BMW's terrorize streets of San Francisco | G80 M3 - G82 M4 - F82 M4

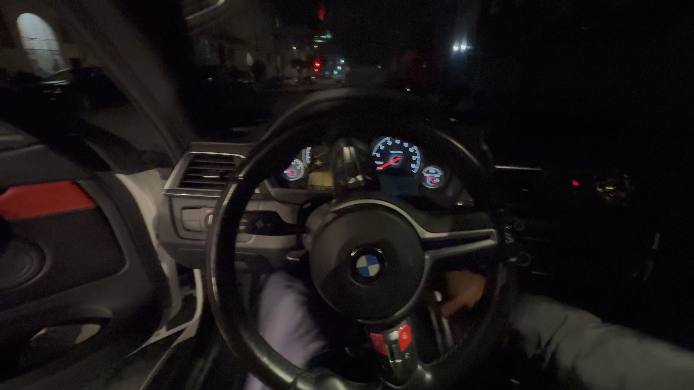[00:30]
this is the first drive in the m with the new lip on i hope my neighbors don't hate me right now it's like
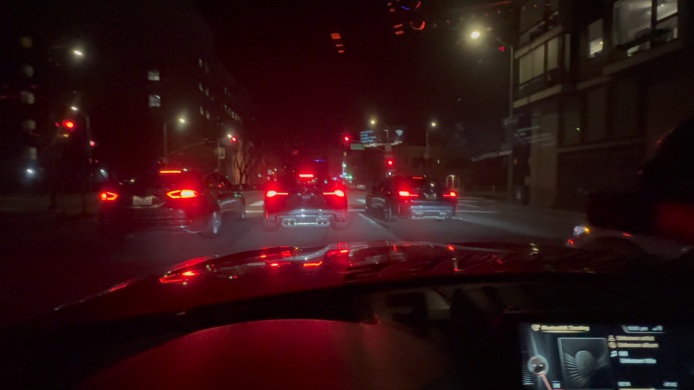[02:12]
f82 in front of me and then sorry g82 in front of me another g80 on the right let's see if they take it from a dig oh snaps all right y'all my gopro is acting weird so we are gonna
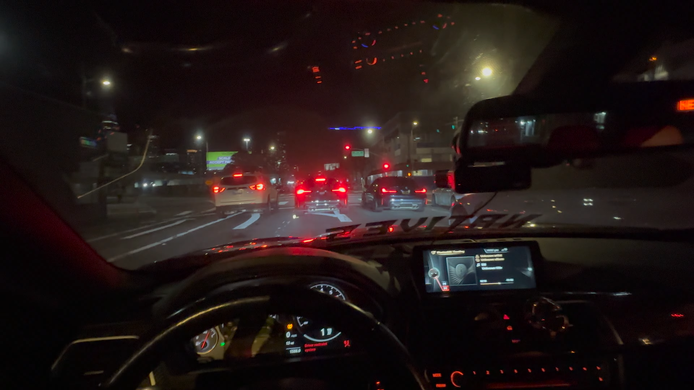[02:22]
just be uh running it on the iphone that being said these these boys are crazy i wish i had to clip on to just literally clip it up to my sun visor but we're gonna try our best
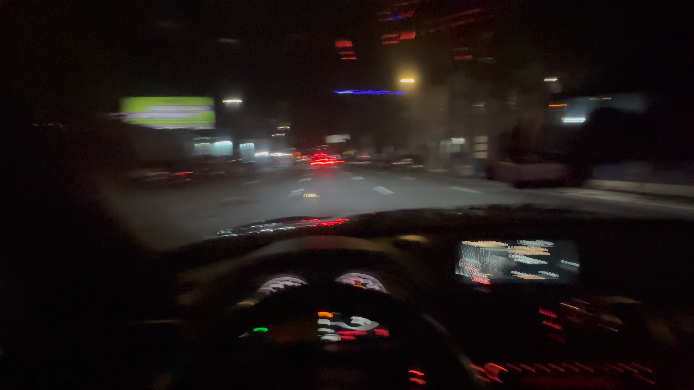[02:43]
if you guys are not from the bay basically downtown over there the salesforce tower
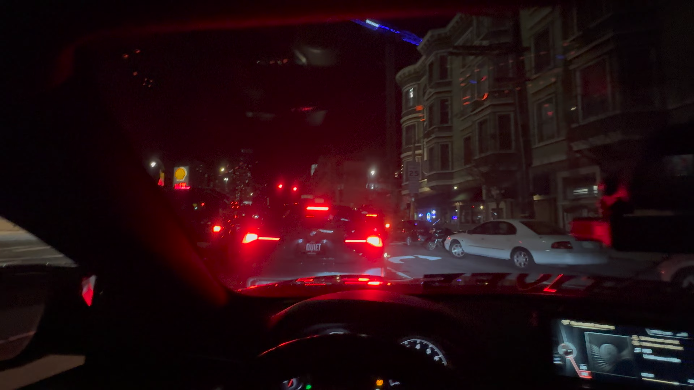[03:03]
pov drive i think first spot is we're gonna hit the embarcadero um the only downside is like i said i got a new lip so it's not the best to be driving at night because potholes pop up here and there and it's just it's brutal sometimes but it's fine
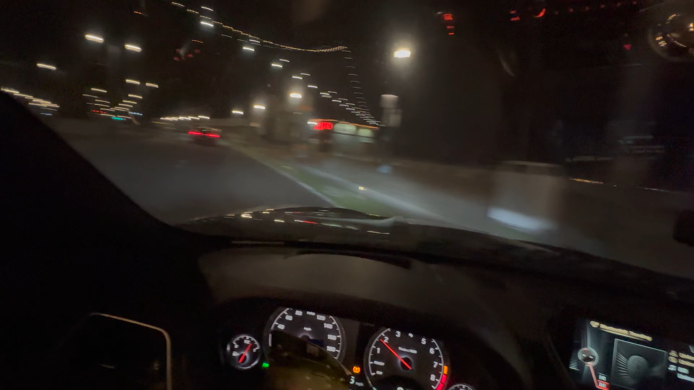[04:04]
no traction whatsoever not gonna lie you guys this iphone is putting in work damn gopro just couldn't hold up but it's okay we'll make it work quick little m2 mode
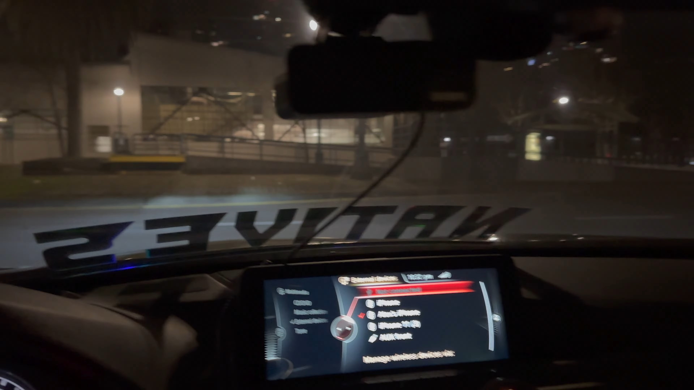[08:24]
that was just an excuse but we're about ahead to broad or chinatown
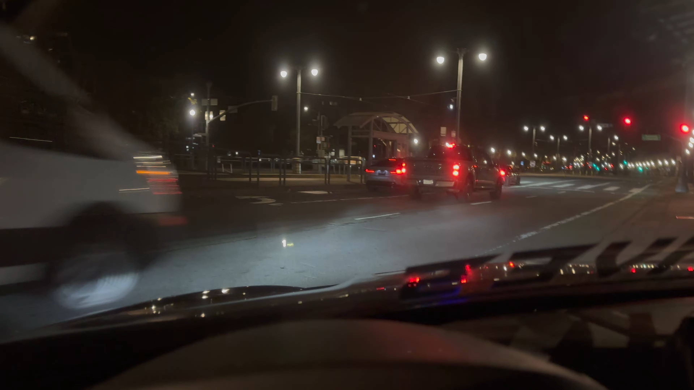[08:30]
i believe how do you guys feel about the gts tail lights on the g80s i like them i'm not gonna lie definitely has a nice touch to the rear with that carbon diffuser
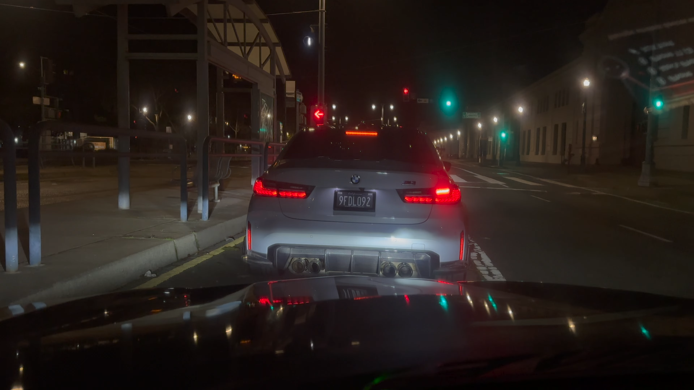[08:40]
too color and oh my god i can't i might just stop talking because that color is beautiful man these
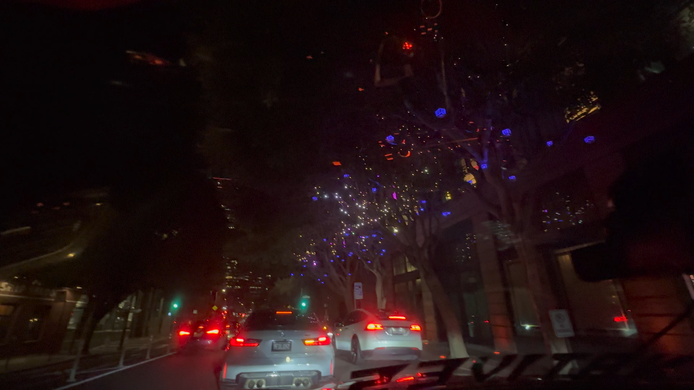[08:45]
lights are nice this would be a dope spot for a nice reel g80s terrorizing downtown san francisco did that be the caption or the title i would say i've got a k-band we're chilling for now knock on wood though
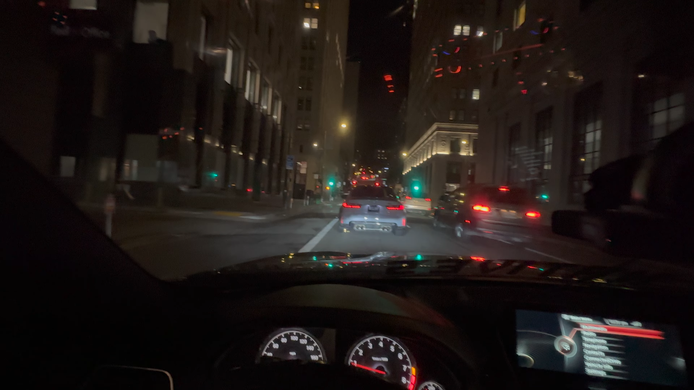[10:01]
my apologies i really hope we don't go up that steep hill because i don't know if my lips gonna make it go up oh light
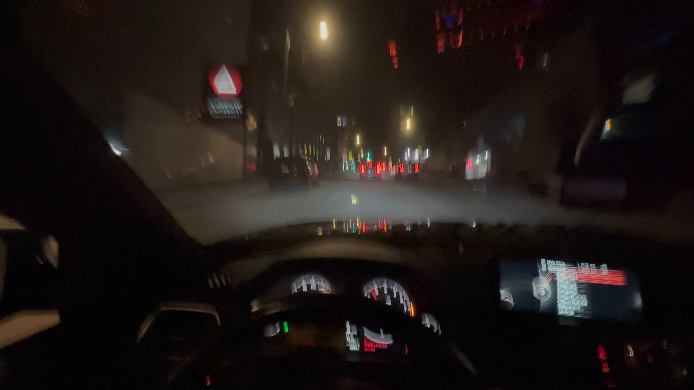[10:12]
rasp nothing crazy though so we are entering the chinatown gates
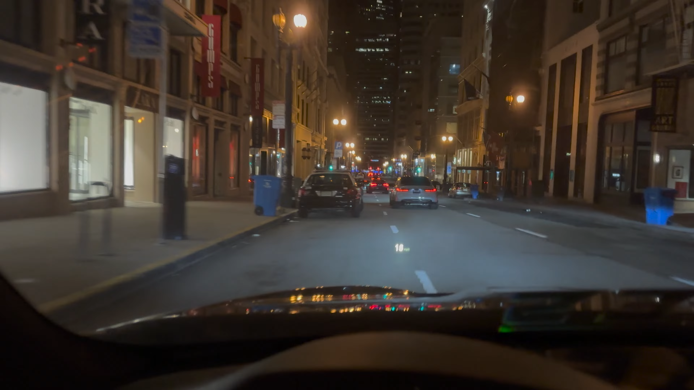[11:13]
we got a looping back around about to hit chinatown
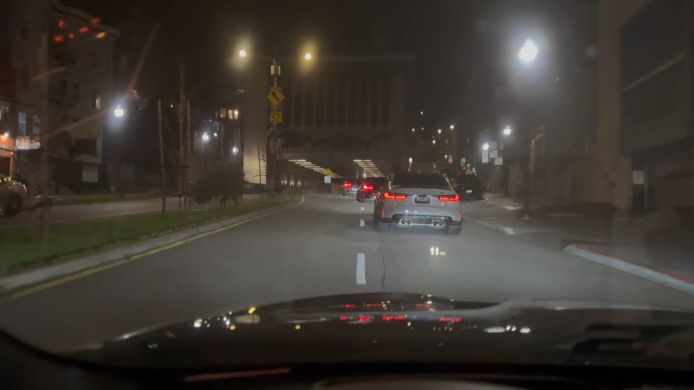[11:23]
all right all right probably what most of y'all have been waiting for a quick tunnel run
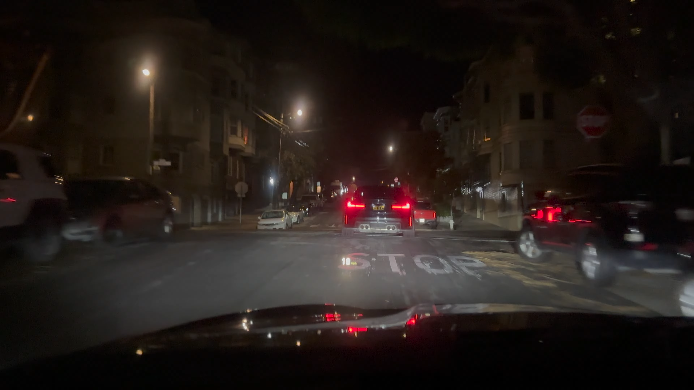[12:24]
i really hope we don't hit another hill though i don't know if i live can take it literally angling every opportunity i can g8x takeover taking over lombard street here in sf